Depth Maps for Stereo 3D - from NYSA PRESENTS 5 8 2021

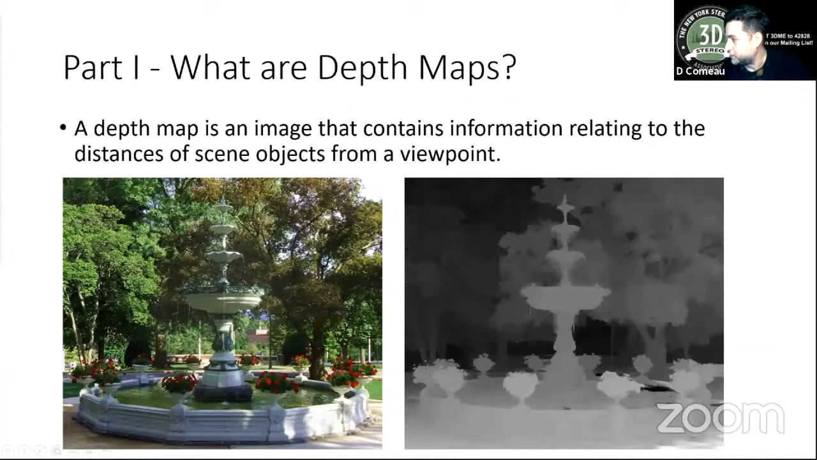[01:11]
Okay, so given an image, we can have another image associated with it that represents how close the objects are to the camera. So here we have, you can see in the background, we have these objects are very dark, the background are all the trees, and then the fountain in the middle is lighter, and then it gets very lighter as we get close with these little flowers and vases toward the front. So that's, that's your depth map that you're going to be looking for.
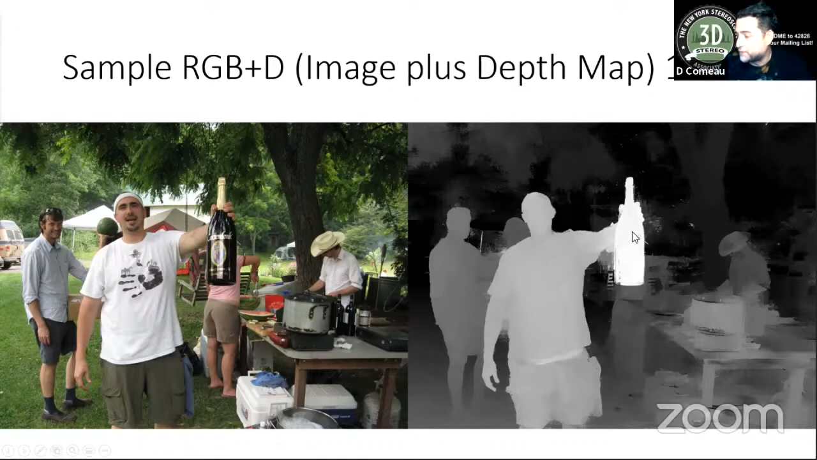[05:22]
And what we can do is just pretend, like we saw before with the mountains, if you were to drape this image on the left, on top of this image, it would all be kind of draped coming down from that bottle, and we would have kind of a depthy relief map.